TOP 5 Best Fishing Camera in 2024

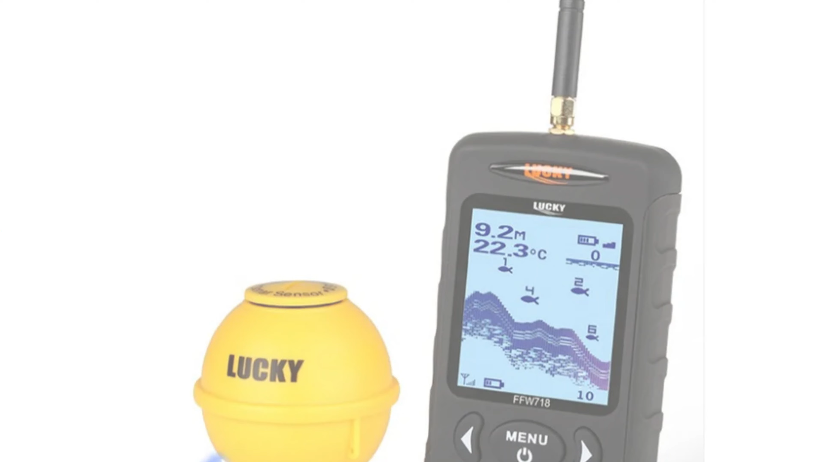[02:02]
On screen: water 22.3°C
7 battery for power. Its multilingual interface, available in both English and Russian, makes navigation easy for anglers worldwide.